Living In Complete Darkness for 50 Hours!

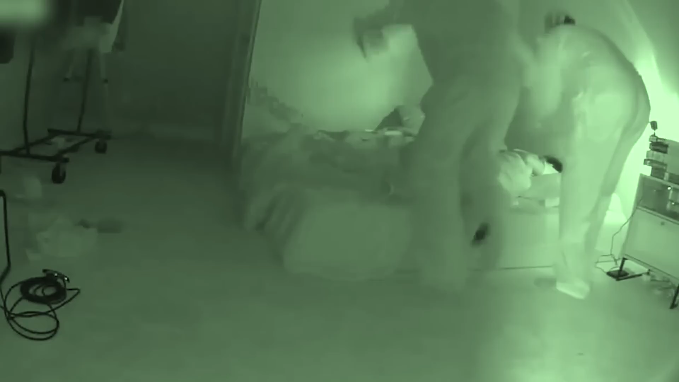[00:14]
All right, so you might be wondering, why am I doing this?
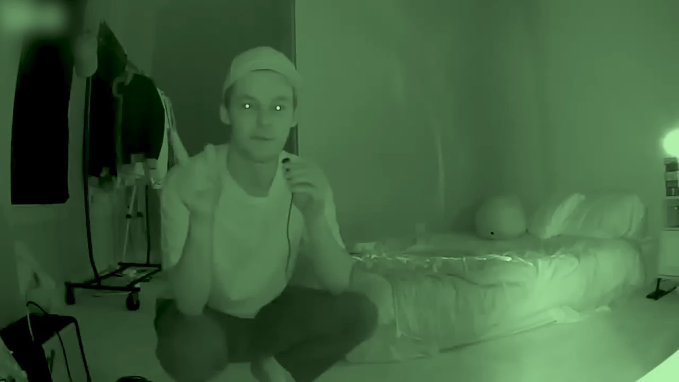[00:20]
And the only answer I have for you is, I don't really know why. Right now, I am in a pitch dark room. No light is coming in. All the windows have trash bags on them. We even sealed the door, so no light comes in. And I am by myself, no cell phone, and no contact with the outside world for the foreseeable future.
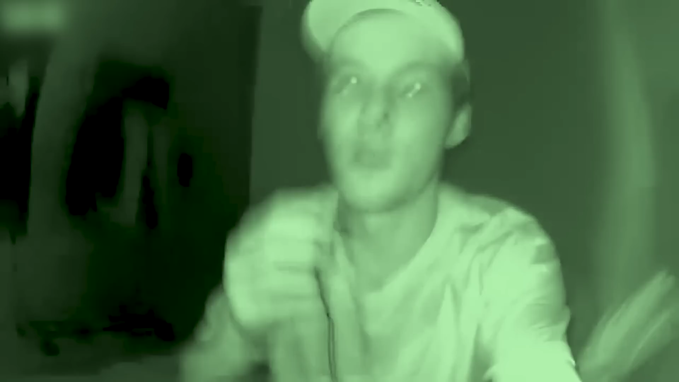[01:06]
So just want to clarify real quick that this is what you can see and this is what I see.
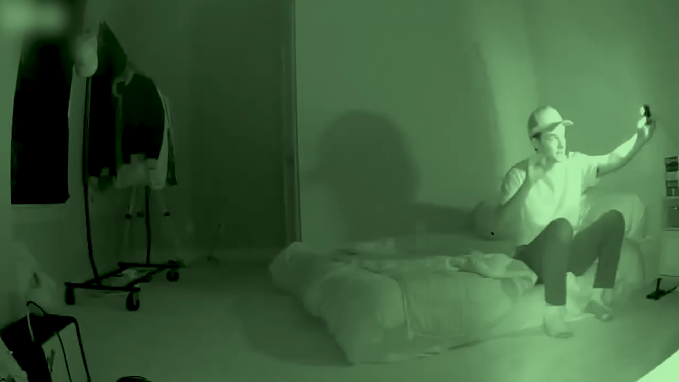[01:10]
So a little bit of a room tour. Hopefully you can see this.
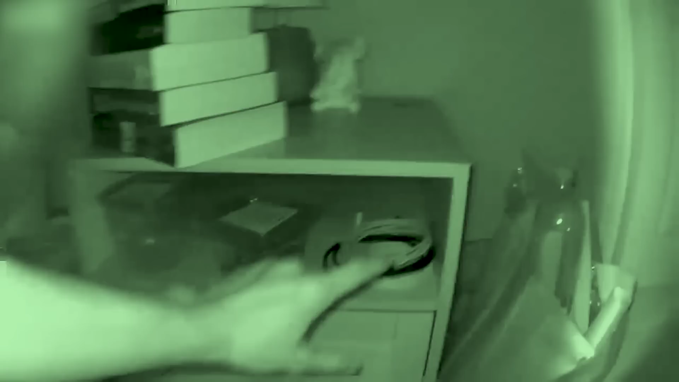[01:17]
I can't see very well, but over there in this area is where I'll be sleeping for the next 2 days.
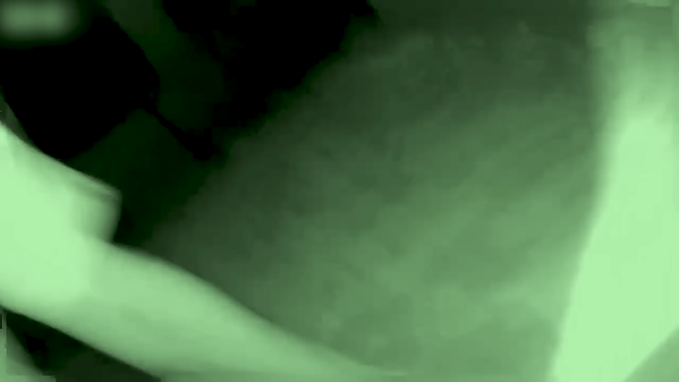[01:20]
Over there, the other camera somewhere. Here's some changes of clothes that I have. Back here is a closet. It's also pitch dark in here.
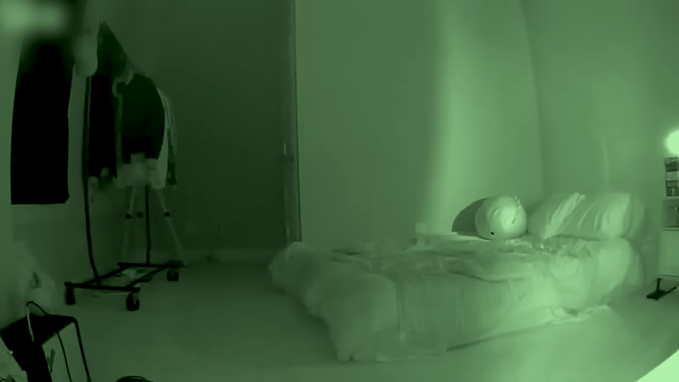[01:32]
Yep, that is it. Oh my. I will have to pee at some point. There is a bathroom where you can't see over there, which I will have to go to.
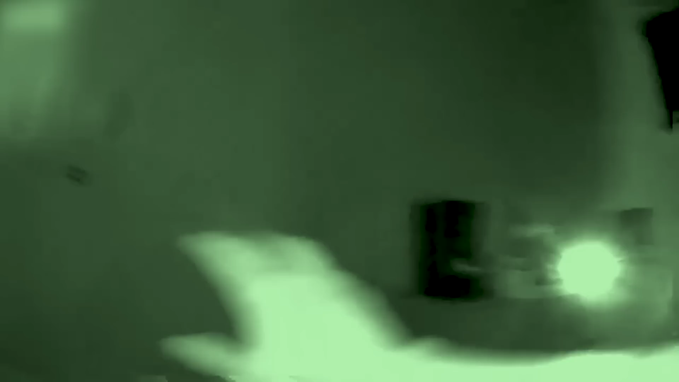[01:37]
That's the whole room. This is me by myself, trapped. I'm not really sure what to do. So if you guys want to like work out with me, I guess I'll do that for a little while. I can't tell if it's creepy or if it's peaceful here. Oh, okay. Is this what people do?
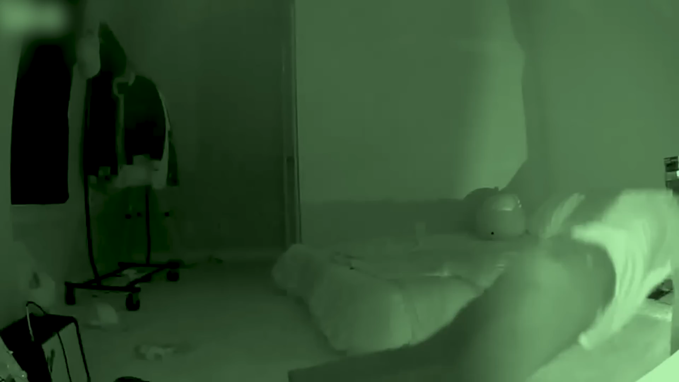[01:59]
How do you keep yourself entertained in the dark? Oh. The one benefit I do have, I feel like in this whole YouTube game, is I pretty regularly just talk to myself in real life all the time, even without cameras around. So this feels pretty just right at home for me.